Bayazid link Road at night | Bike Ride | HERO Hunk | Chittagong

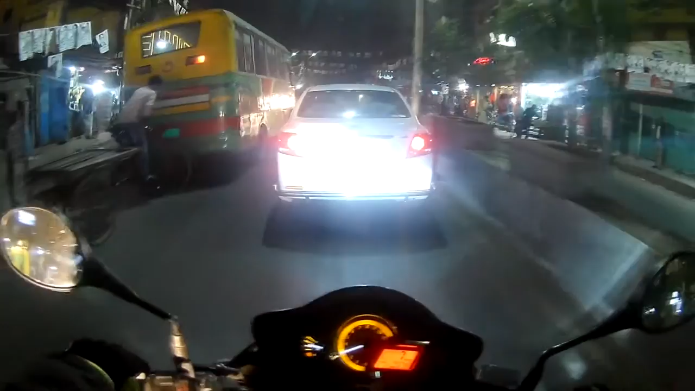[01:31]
মানে চোখের সামনে আলগো একটা কি জানি দেখা যাচ্ছে, লাইটগুলো রিফ্লেক্ট করতেছে। হোপফুলি মাঝপথে খুলেও ফেলবো রাইড করতে করতে।
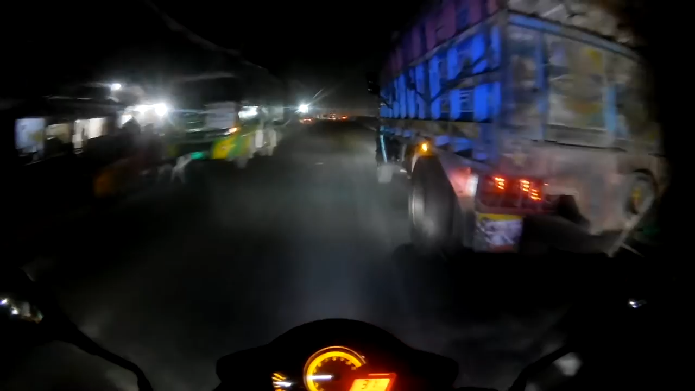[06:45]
দিস ইজ বাজেট লিং রোড। ওরে আসতে যা রে,
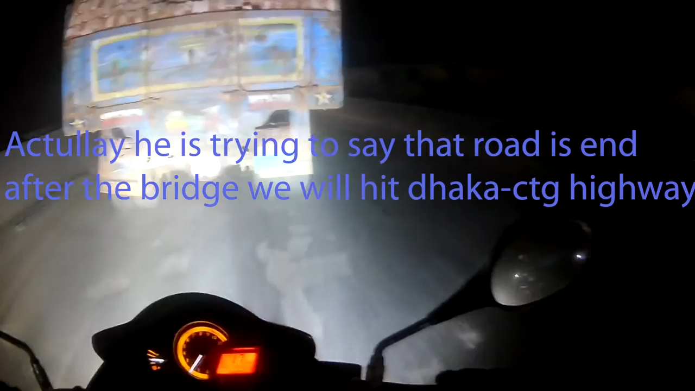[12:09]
Maybe we are about to hit the highway. That's the Dhaka-Chittagong highway.